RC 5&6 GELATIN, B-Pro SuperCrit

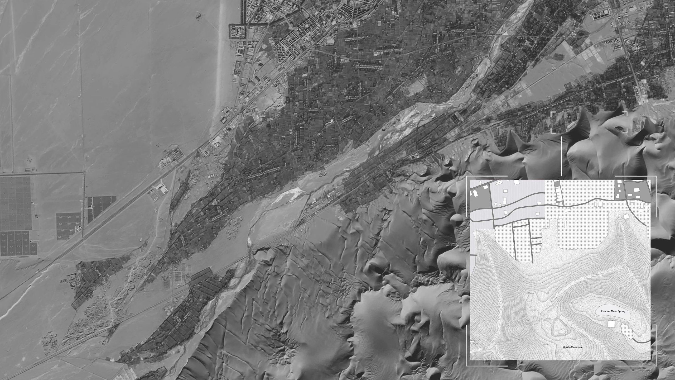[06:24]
Due to its position near the eastern edge of the Taklamakan desert, the ground surface is covered with a large area of quicksand. Sand dunes, up to 142 meters high, bring great oppression to the city.